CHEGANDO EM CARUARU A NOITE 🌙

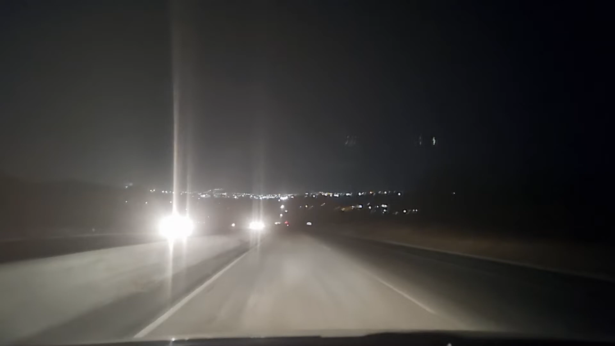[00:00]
Boa noite, pessoal. Tudo bom? Chegando aqui na cidade de Caruaru. Vista bonita da cidade, na frente, as luzes das casas, dos prédios. Estou aqui na BR-232,
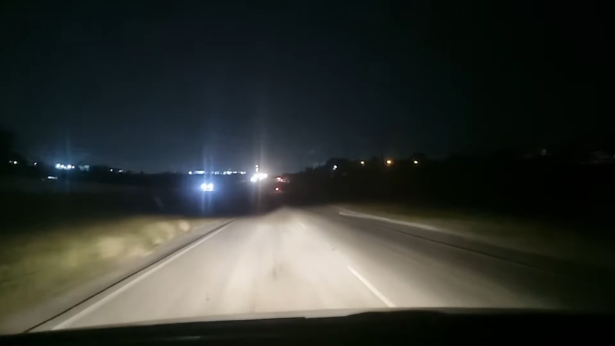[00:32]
vindo da cidade de Belo Jardim, sentido Caruaru. Agora são 19 horas. Hoje é dia 26 de fevereiro de 2022. Hoje o dia aqui na região foi de sol, sem chuva. Teve alguns períodos que estava nublado, mas não teve chuva não.
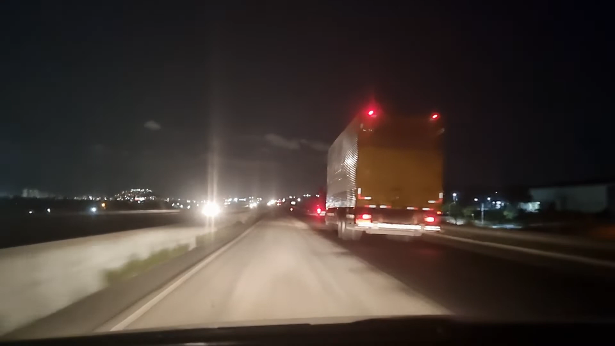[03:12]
É um mau cheiro horrível. Aqui à minha esquerda a gente já tá passando. Aqui à esquerda do Parque Industrial de Caruaru. Mais à frente tem uma sinalização eletrônica. Tem cuidado para não passar acima da velocidade, para não levar uma multa. A velocidade aqui é 60.
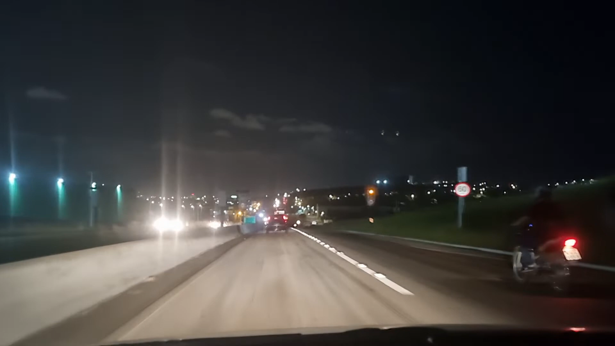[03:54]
A gente está chegando aqui já na Vila do Cipó. É como é conhecido aqui esse trecho.
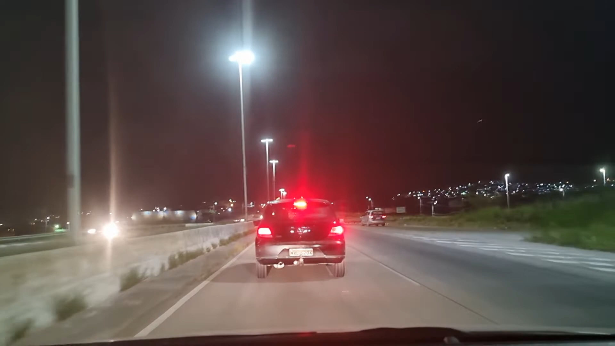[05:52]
Cones, foi colocado pela polícia rodoviária. Aqui está interditado para você entrar à direita para pegar a BR-104,
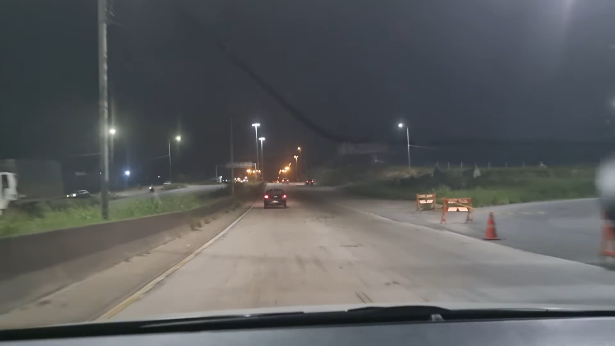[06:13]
porque está um trecho em obras ali abaixo do viaduto, não tem? Da BR-104 está interditado lá desde logo cedo. Aí você, no caso, pega aqui à direita, a via local. Ali na frente vai ter um viaduto. Você vai passar por baixo dele, pegando a esquerda, e pega a esquerda de novo para você sair na via local aqui do outro lado, certo?
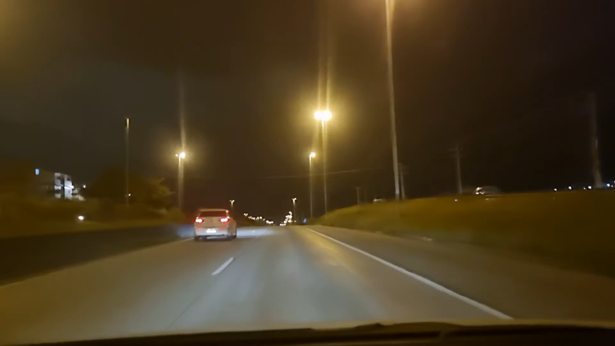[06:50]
sem passar por baixo do viaduto. Aqui é o bairro H-Menor. Esse trecho aqui sempre é bem iluminado.